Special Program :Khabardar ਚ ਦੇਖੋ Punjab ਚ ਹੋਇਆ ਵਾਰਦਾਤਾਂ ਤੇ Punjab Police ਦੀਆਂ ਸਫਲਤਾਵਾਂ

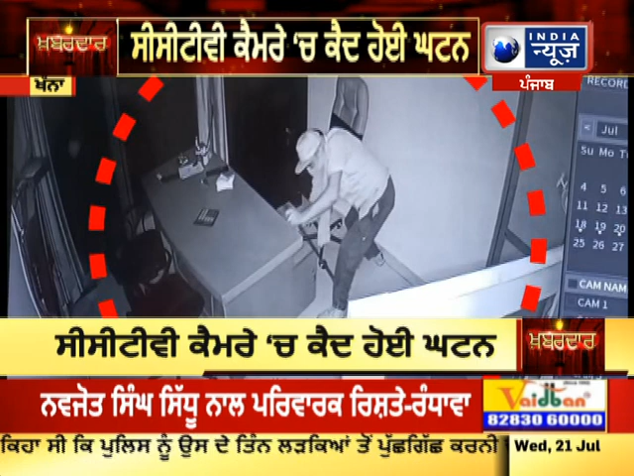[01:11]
مردی تمکی دیتی پٹرول پمپ تو تی ہزار روپے لٹے تے نالی ایل سی ڈی تے ہور سمانوی لے کے فرار ہو گئے پمپ مالک سنجے کمار نے پولس